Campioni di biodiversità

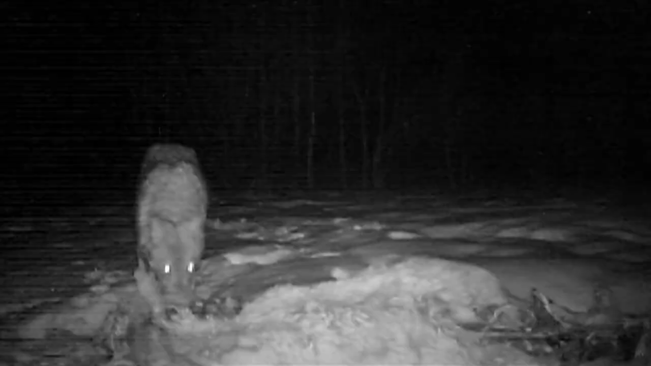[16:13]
Le carogne rappresentano una parte importante della dieta di altri animali, come il lupo, la volpe e i corvidi.